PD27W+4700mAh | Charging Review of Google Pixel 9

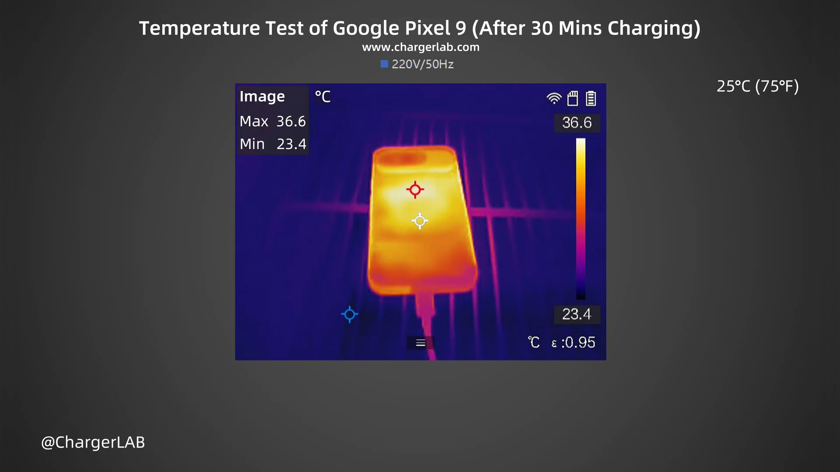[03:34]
On screen: max 36.6°C, min 23.4°C, scale top 36.6°C, scale bottom 23.4°C
After 30 minutes, the maximum temperature on the front is 36.6 degrees Celsius. The back is 36.6 degrees Celsius. The temperature is slightly higher at this time, but it is only warm. We also turn it into another curve.